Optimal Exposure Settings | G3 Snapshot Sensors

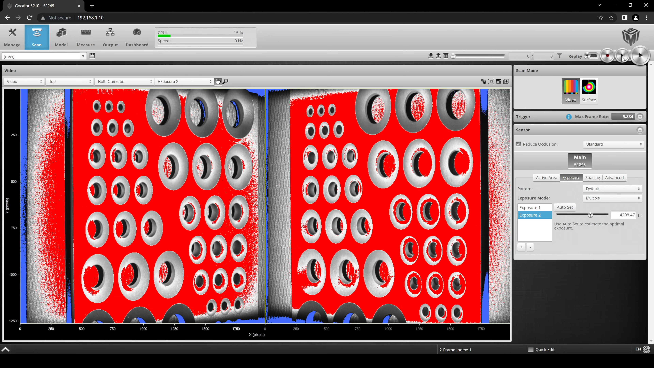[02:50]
In this way, one exposure is set for the countersunk holes, and another is set for the specular surface. The final output, in surface mode, shows the full curvature of the countersunk holes.
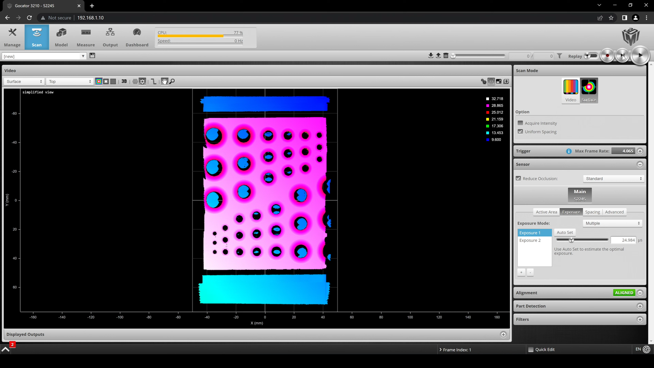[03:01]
A maximum of three exposures can be combined using a single G3 sensor.
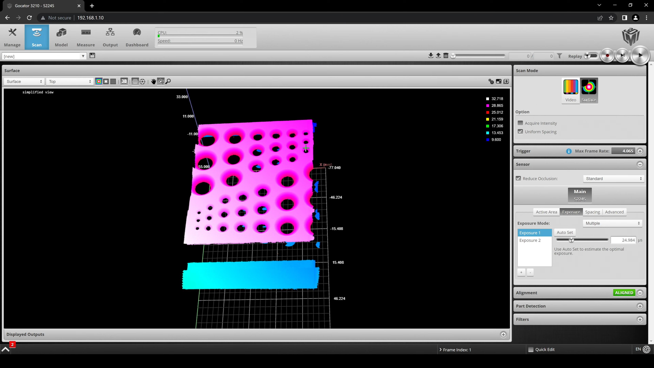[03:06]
However, each added exposure will reduce the effective frame rate, lowering maximum scan speed dramatically.
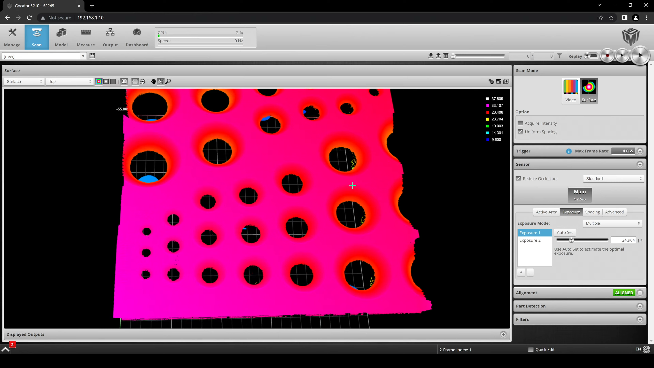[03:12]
You can track your scan speed by looking at the max frame rate figure shown here in the trigger tab.